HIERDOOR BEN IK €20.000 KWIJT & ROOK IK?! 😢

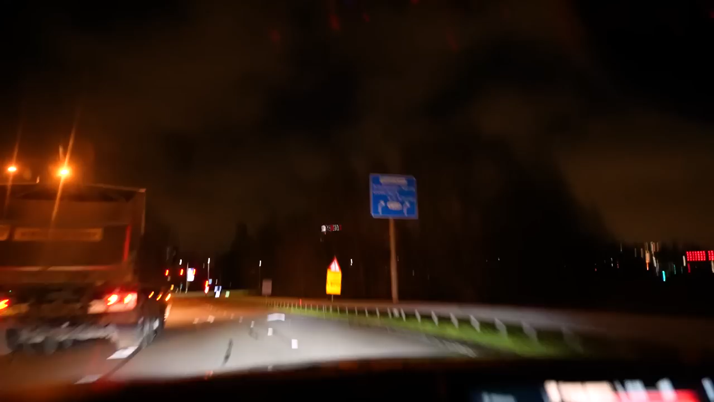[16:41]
Kijk jongens, ik weet niet of jullie het goed zien. Maar daar door de bomen zie je dat led.
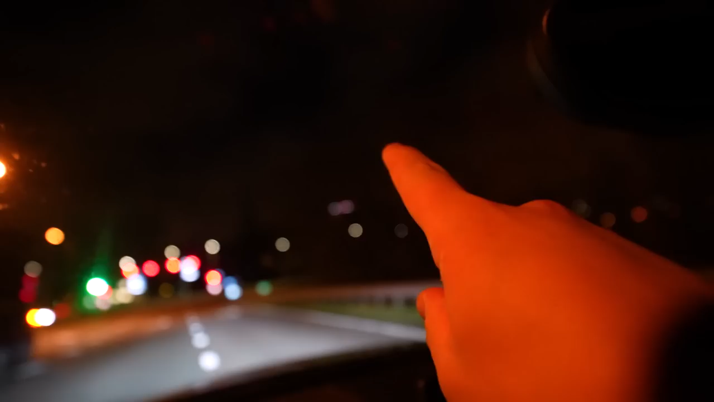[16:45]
En dat is dat led van wat bovenop ons appartement zit. En dat is nu rood met wit. Omdat Ajax vanavond speelt. Dus elke keer...